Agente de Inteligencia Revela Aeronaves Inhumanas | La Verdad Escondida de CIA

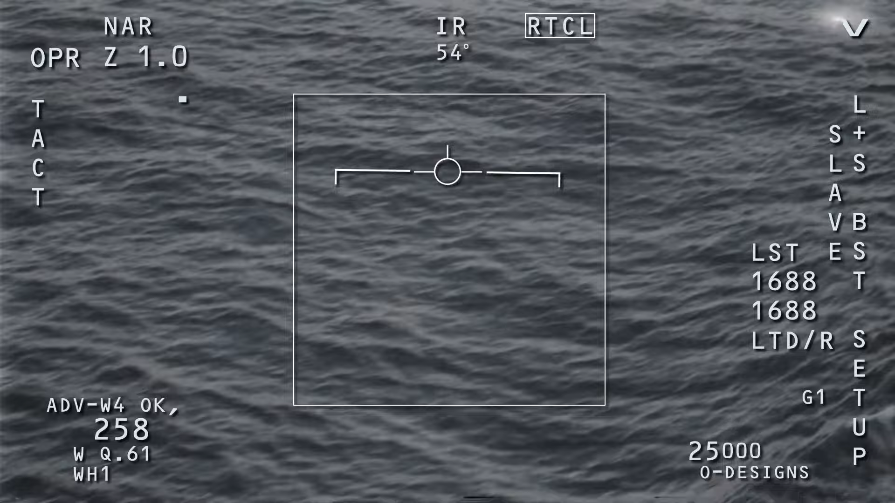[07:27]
Sin embargo, lo más interesante proviene de la sección de videos donde se han publicado imágenes de vehículos
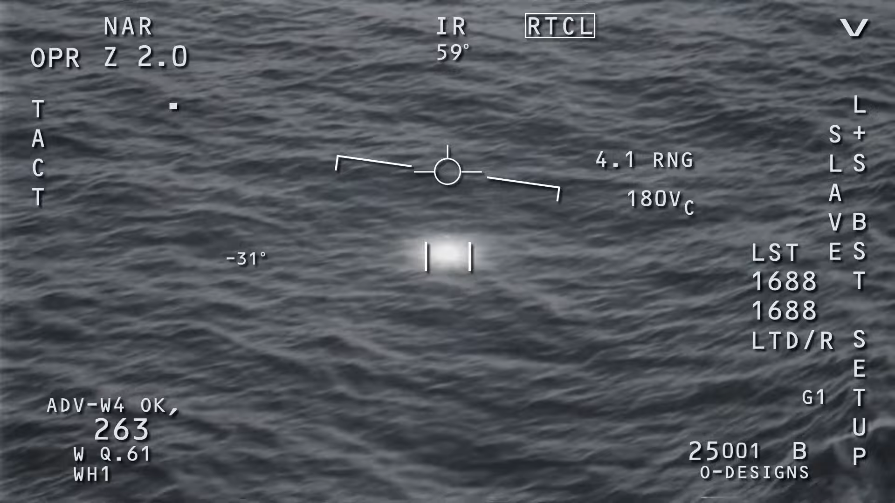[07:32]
aéreos no identificados recién referidos como anomalías, filmadas por el ejército.